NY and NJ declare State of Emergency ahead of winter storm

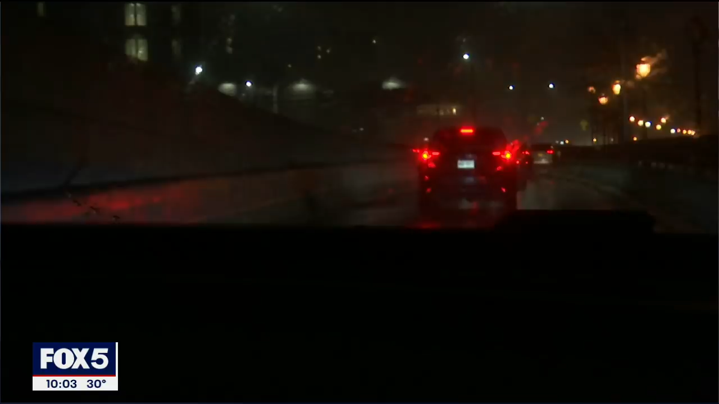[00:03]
One of our crews driving through upper Manhattan as we speak. Don't be fooled. The heavy snow will be starting soon. A powerful nor'easter churning up the coast and it could dump well over a foot of snow in many parts of the area.